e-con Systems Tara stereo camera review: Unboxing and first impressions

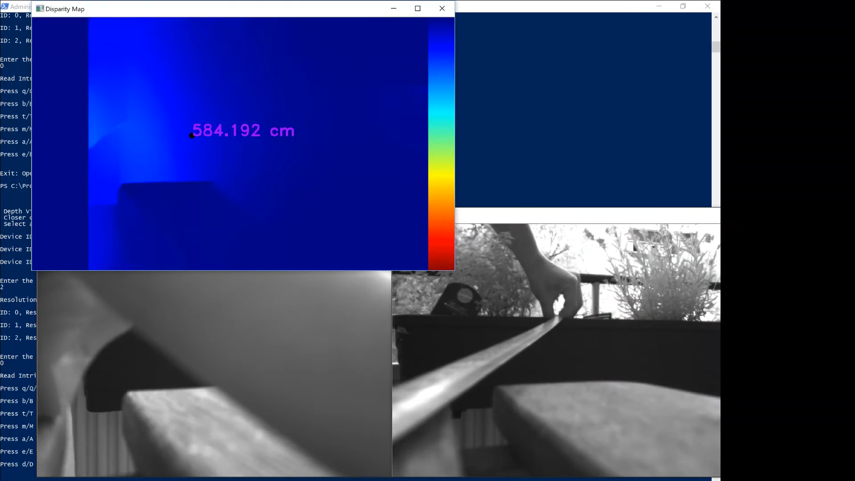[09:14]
so that's pretty good I would actually say that's
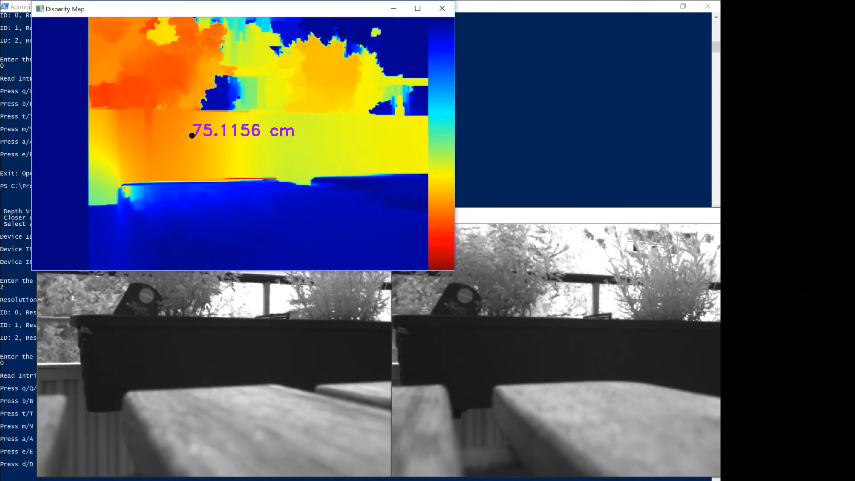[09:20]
very good and if we take a look at some other things like for example